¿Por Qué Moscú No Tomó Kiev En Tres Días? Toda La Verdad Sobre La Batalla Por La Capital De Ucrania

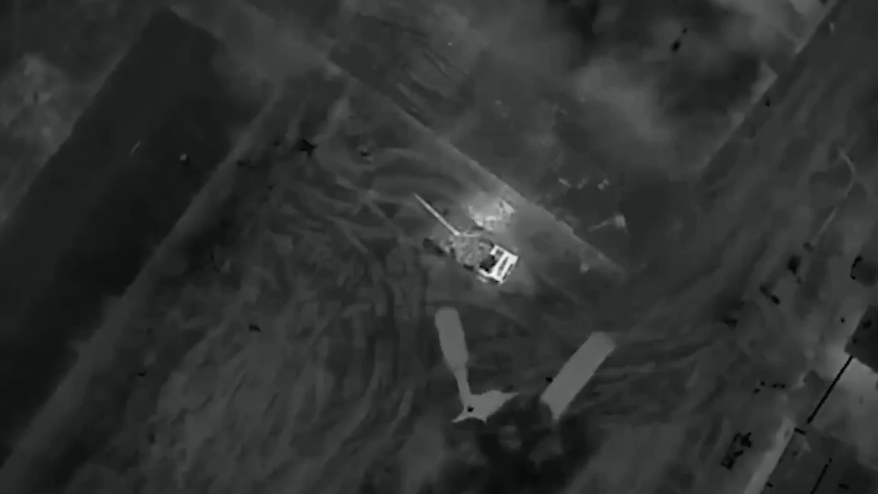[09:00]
Sin embargo, la misma unidad fue capaz de atacar a los camiones cisterna, privando a los rusos de combustible.